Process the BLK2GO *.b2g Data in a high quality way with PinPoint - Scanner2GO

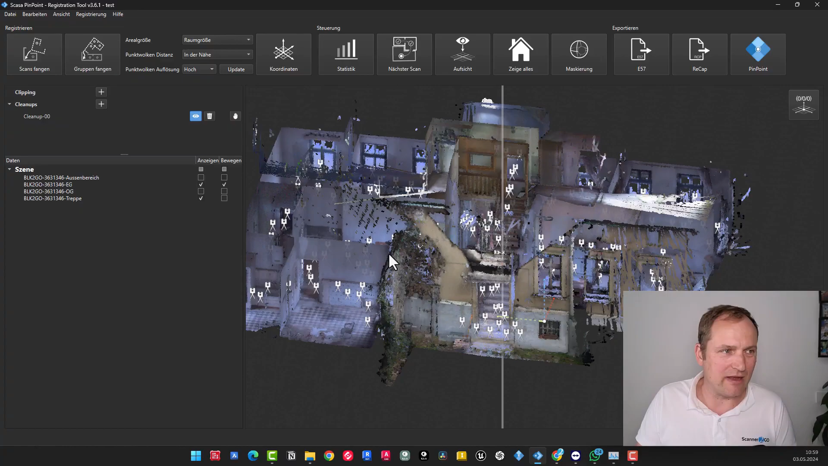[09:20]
Done. Now we can proceed. Let's just say, okay.
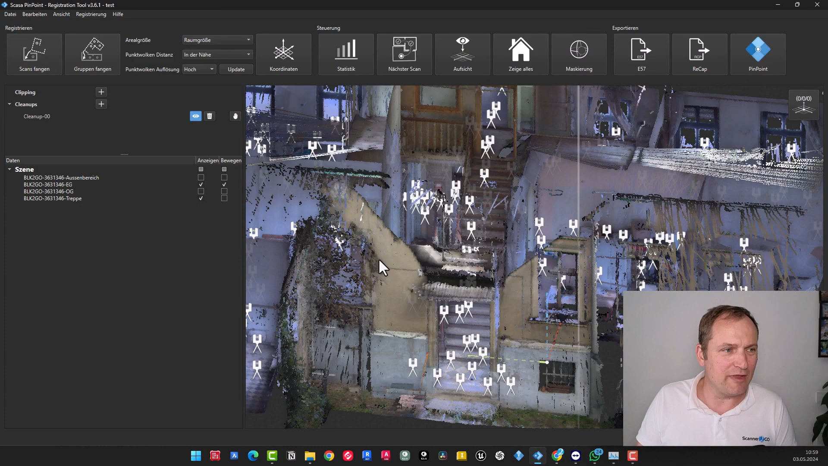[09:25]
We'll remove the motion here. Conceal that we only have the staircase.
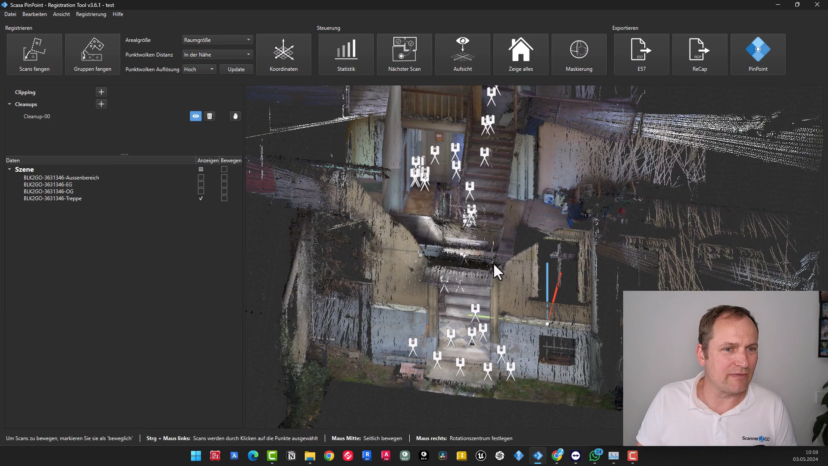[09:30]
To maintain clarity, include the upper floor now. Turn on upper floor.
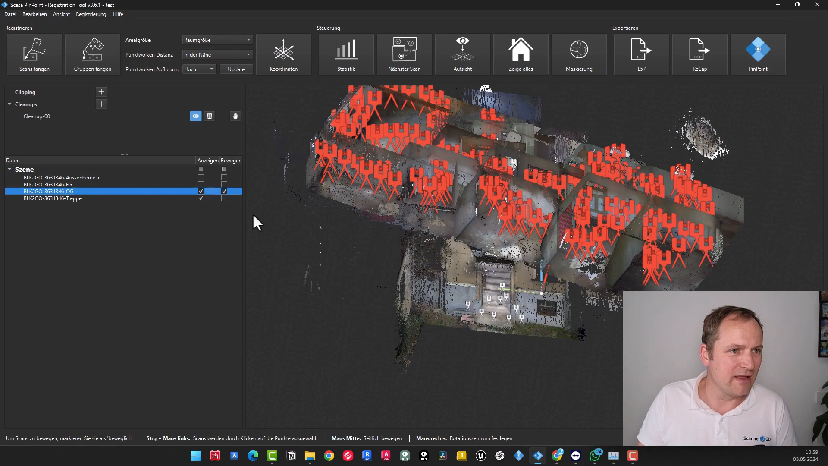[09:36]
Move in. Now we see. Oh yes, it's totally crooked too.
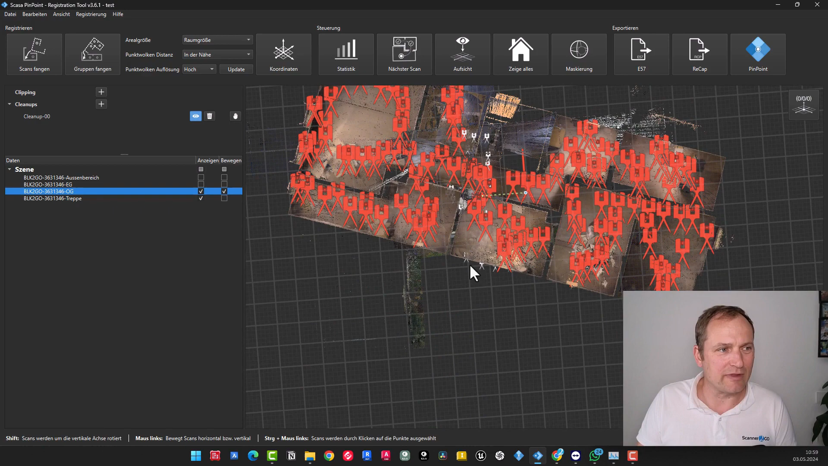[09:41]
Just quickly move it aside and take a look. The staircase is down here. So again, shift.
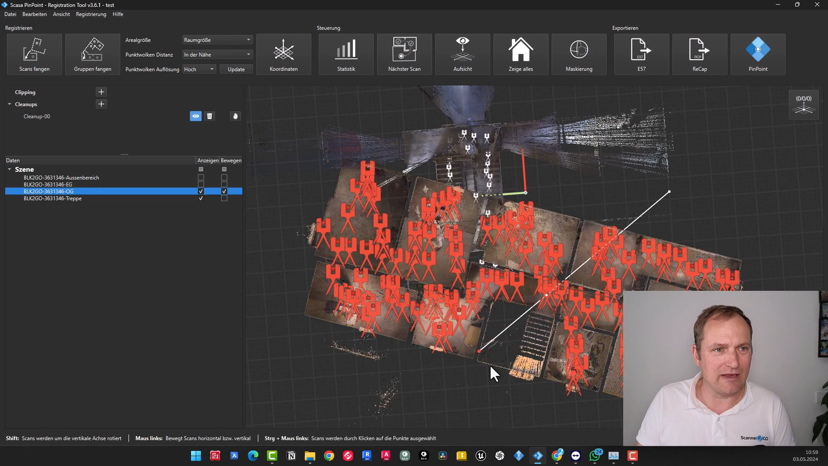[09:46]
Left mouse button, rotate. Then just use the left mouse button to roughly adjust the staircase.
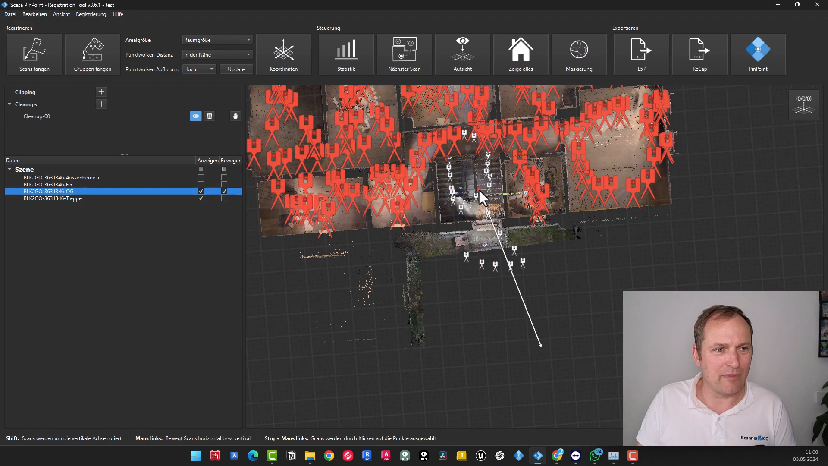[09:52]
And use the right mouse button to navigate in height. And then somewhere within an area. So I believe it's somewhere around here in this particular area.
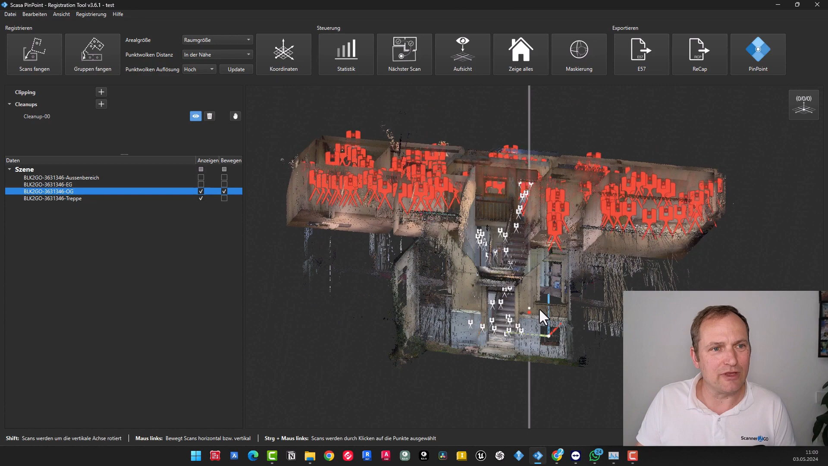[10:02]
Now, I would like to demonstrate to you one more technique.
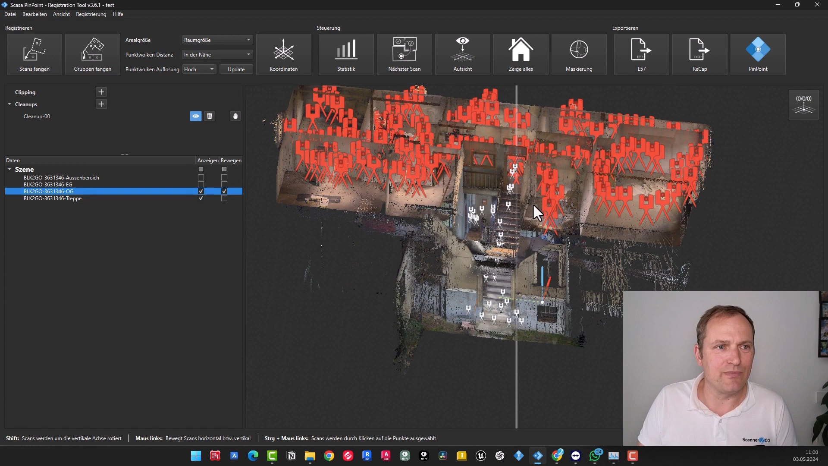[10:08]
We have just observed that it is comparatively challenging to identify the floor in this location. You have the option to go and enable the backface culling, which will display the backsides of the scans, at any time during the process.
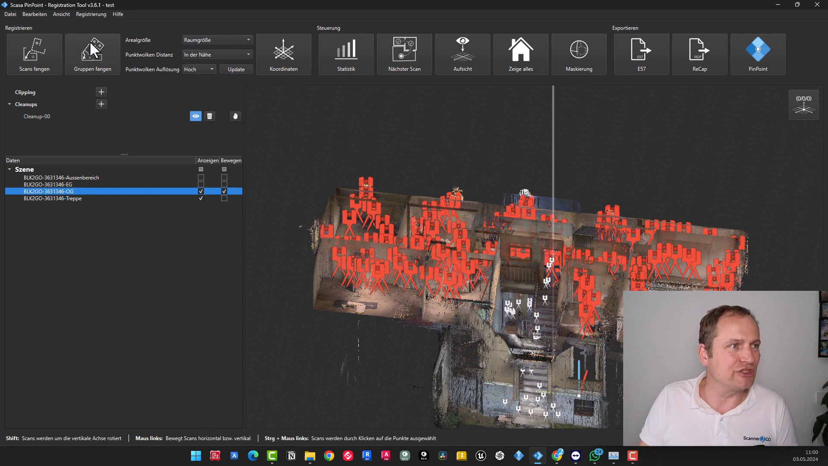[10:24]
I go here to view, backface culling. If I turn that off, then I see the surface. Blackface culling means that if I have a surface and the scan was done here, then I only see the surfaces that this scan actually saw. When I see the surface from behind, it's invisible.
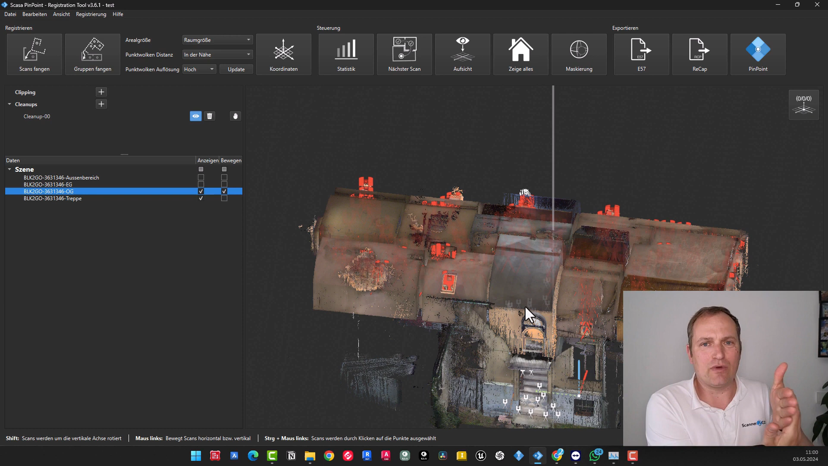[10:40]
When I disable it, the surface becomes visible, no matter the side I look at. And of course, this is useful here, because now I can search for a job here. Where I see both, and now you can see here the curve is approximately like this, and now we can do snap scans again, and of course,
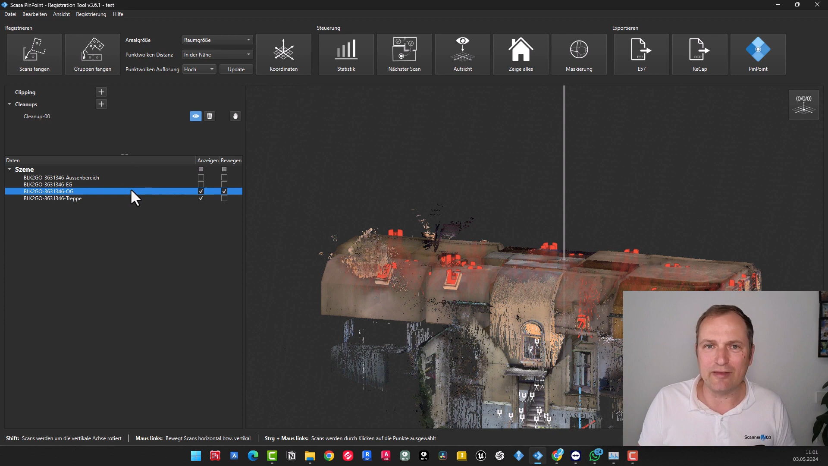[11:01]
this upper floor scan is aligned towards the staircase, because that is fixed, and only the upper floor can move here. Let's go! With that, the process began, meaning we have second registration.
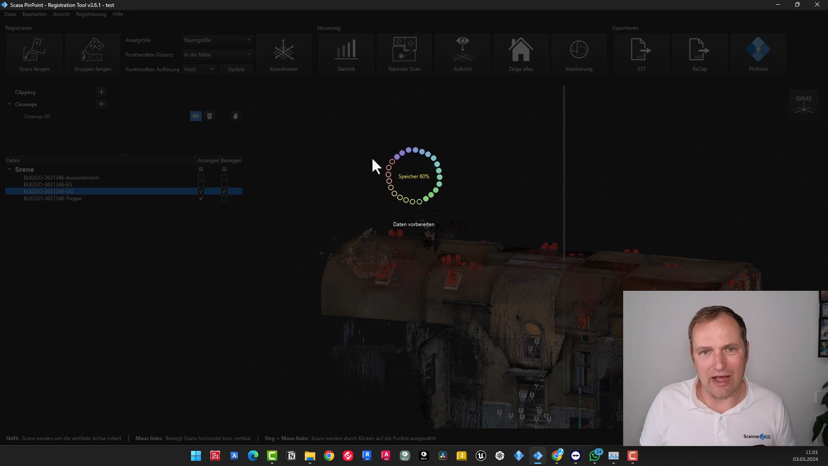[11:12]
Done. Can we quickly review the statistics here? Yes, 12 millimeters is acceptable.
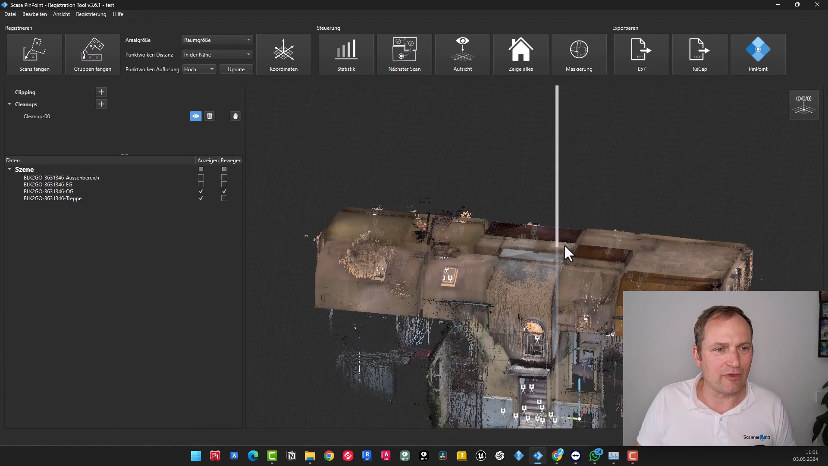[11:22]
Again, this is just an approximate. Now we remove this, and finally, we take out the outdoor area.
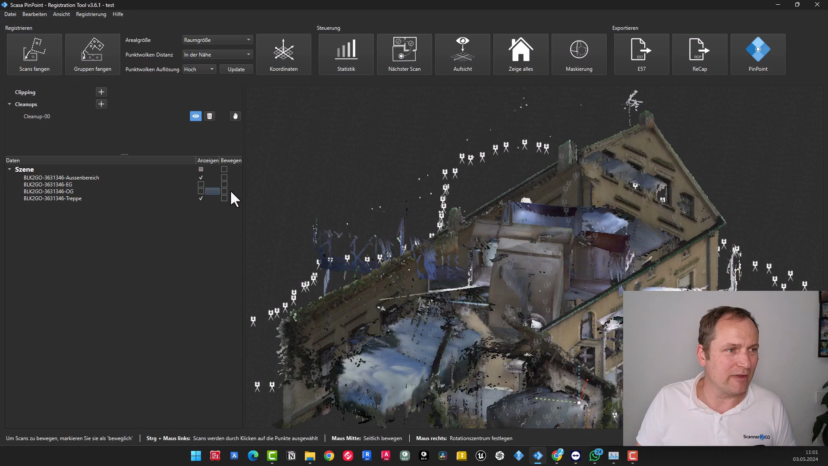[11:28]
Put it into motion. There we also observe that it is entirely incorrect.
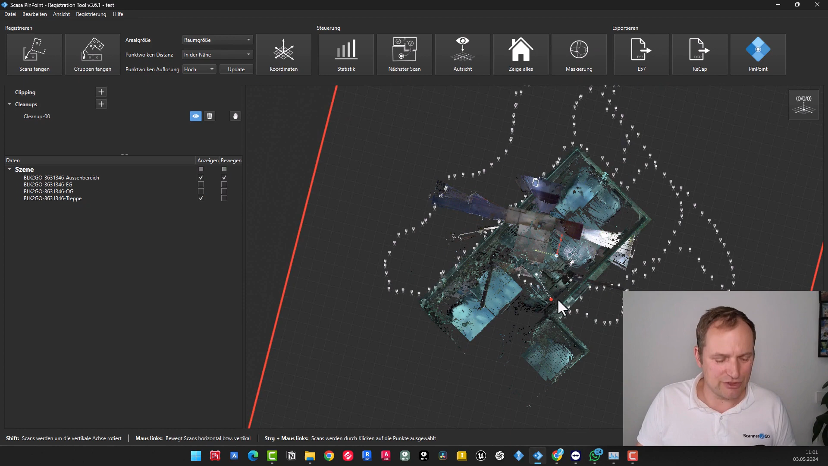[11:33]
Press and hold shift, then click the left mouse button to roughly position the cursor.
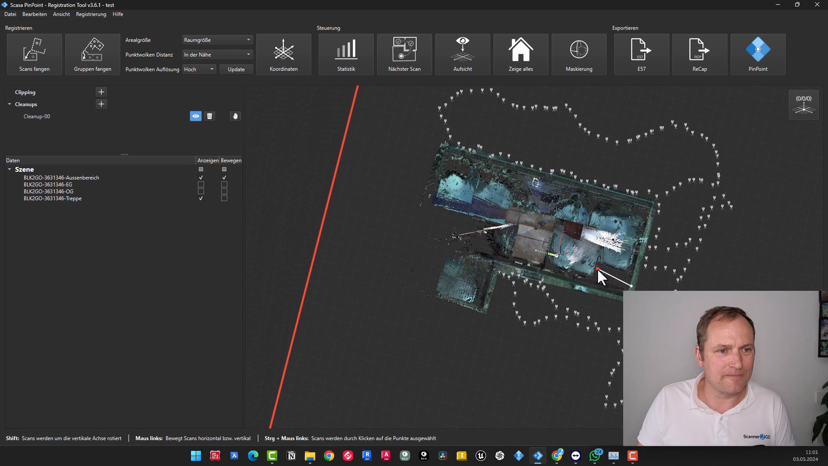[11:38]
Observe it from the side. Find an appropriate height, because that already appears quite good. You can also observe the stair steps nearby, which indicates it does not have to be extremely precise at this moment.